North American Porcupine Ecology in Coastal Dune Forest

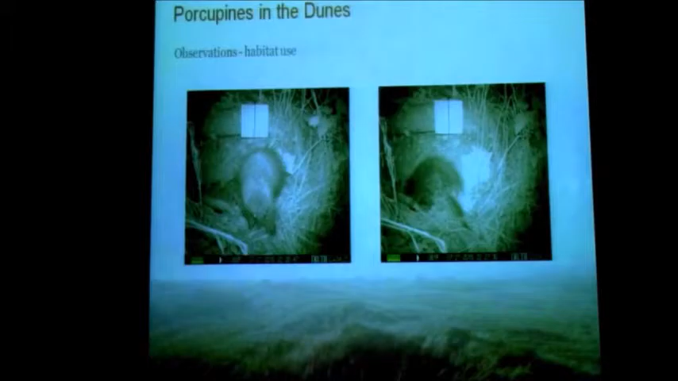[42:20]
So in the Yontaket Slough area, which was dry all summer, we were able to find an old beaver lodge. We put out the trail camera. We found several porcupines actually coming in and out of the beaver lodge.
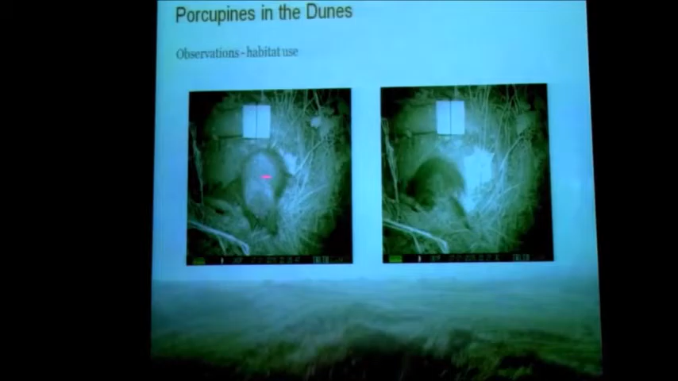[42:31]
As well as, probably can't see this very well.